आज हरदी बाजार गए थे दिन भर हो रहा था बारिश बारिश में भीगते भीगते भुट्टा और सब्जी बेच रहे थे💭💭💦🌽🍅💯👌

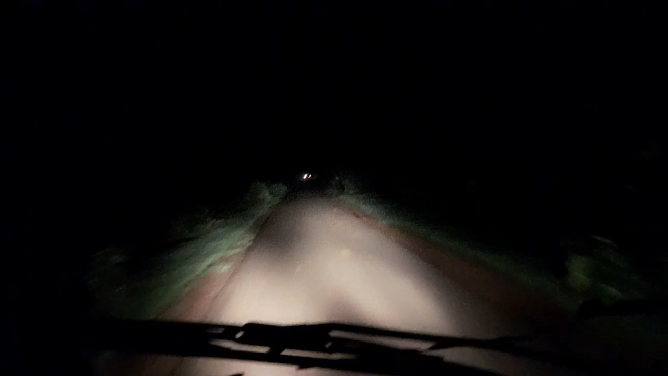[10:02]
तो फाइनली गाई समलों पहुंच चुका है घर और लाइट एकदम ज्यादा कम है जीरो है पूरा ज्यादा अदिक